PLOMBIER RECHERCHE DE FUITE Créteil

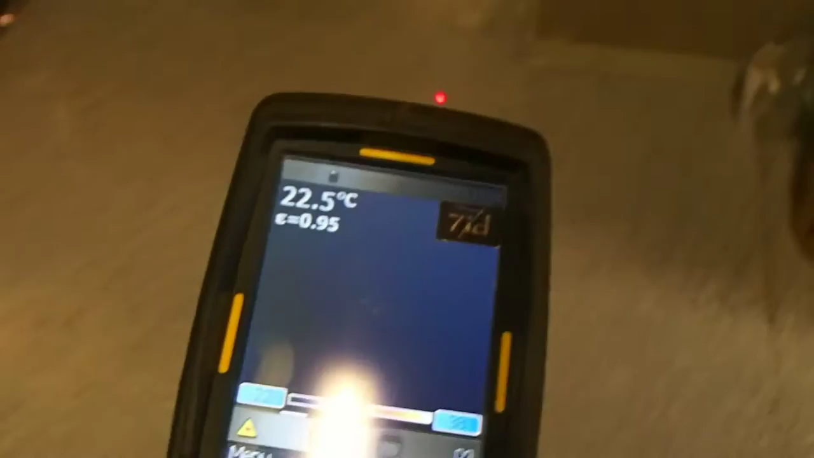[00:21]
On screen: spot 22.5°C
Ensuite, on en a ici, qui rentre dans le mur là,
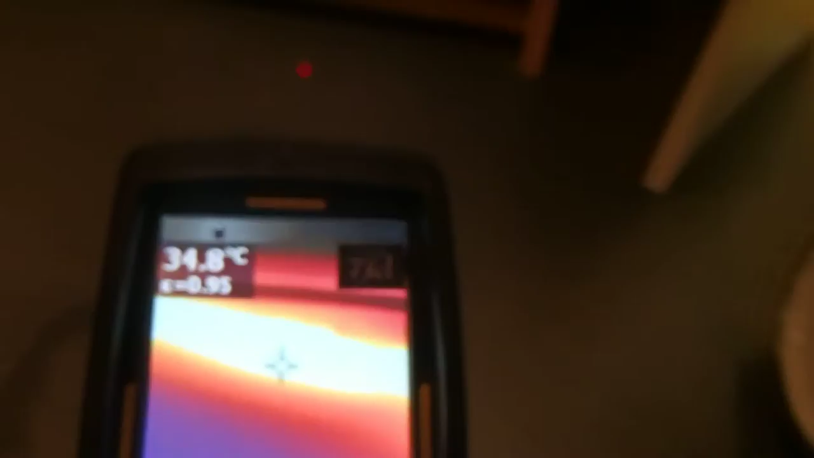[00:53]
Il y a une partie qui va derrière ici,
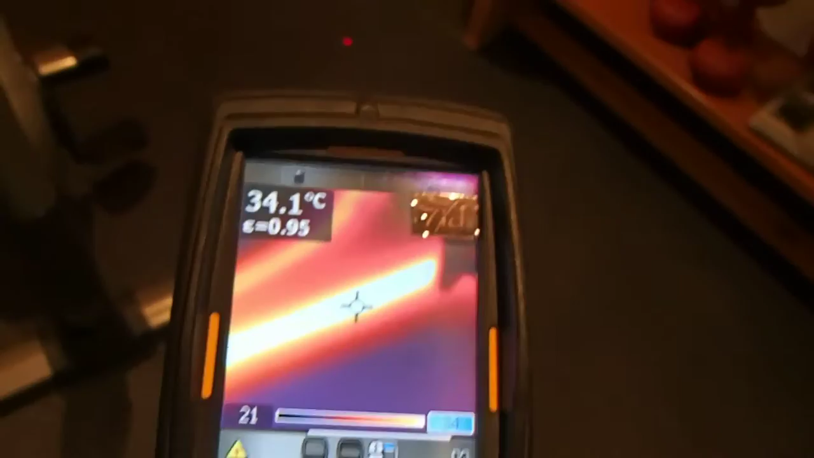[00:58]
On screen: spot 34.1°C
une autre partie là, on va voir la fuite,
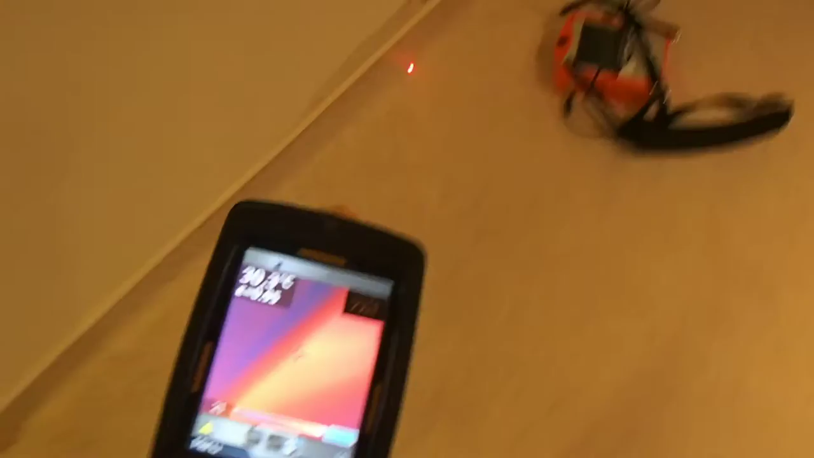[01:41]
Et j'ai appris qu'il y a eu une réparation soudure à froid à ce niveau là Soudure à froid, ça ne tient pas,
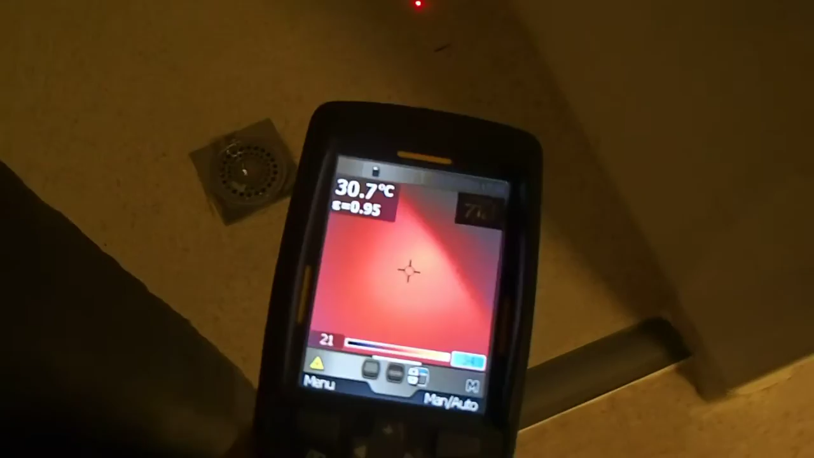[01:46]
On screen: spot 30.7°C
et on voit que ça sort un peu aussi ici Et ça allonge toutes les canalisations,
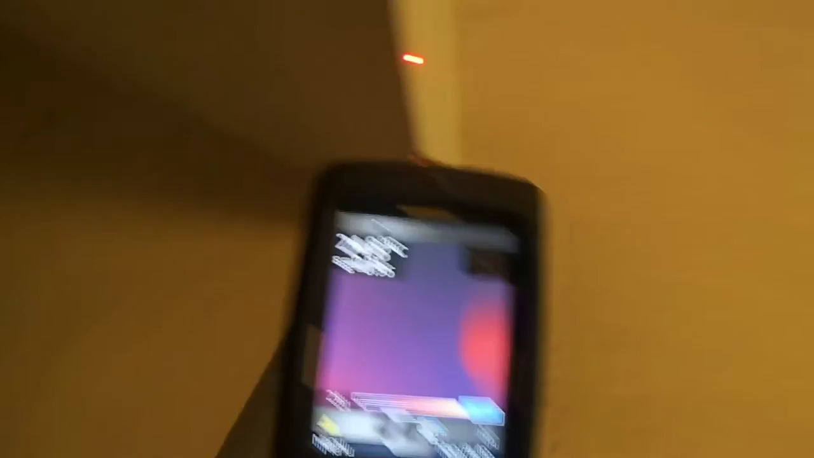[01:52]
les alimentations par exemple Et il va directement à la nourrice qui se trouve dans la boîte
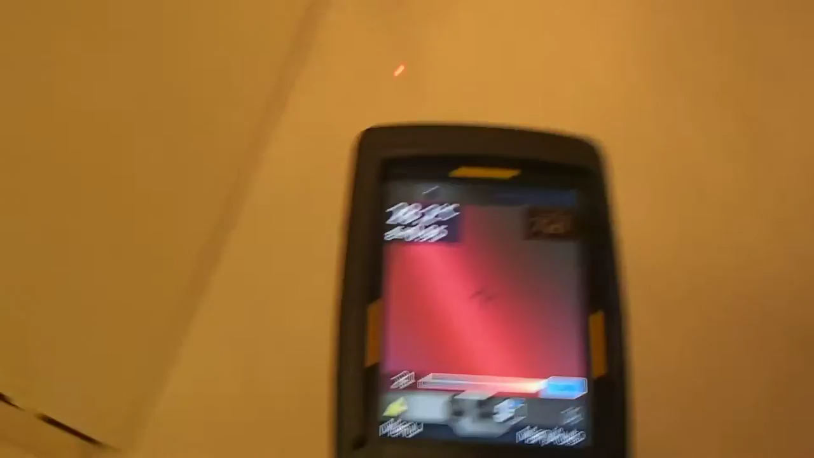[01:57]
Et de cette boîte, ça va de l'autre côté, etc.
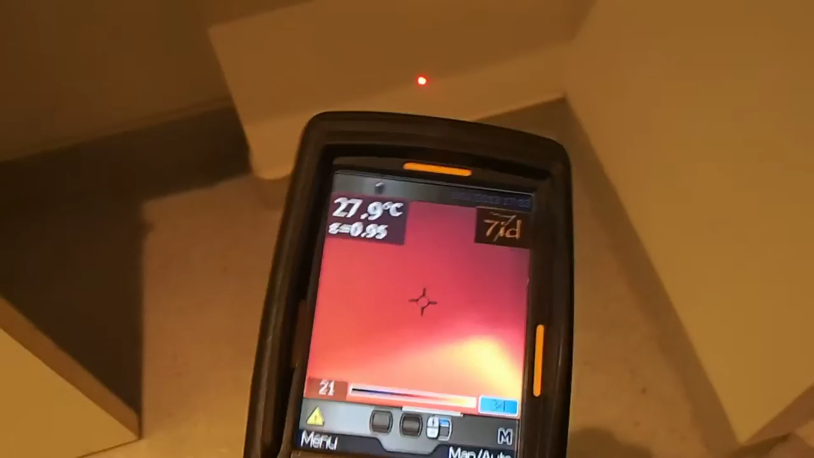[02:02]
On screen: spot 27.9°C
C'est pour ça qu'on est inondé à partir de là, et ça va mouiller de l'autre côté Et une petite partie ici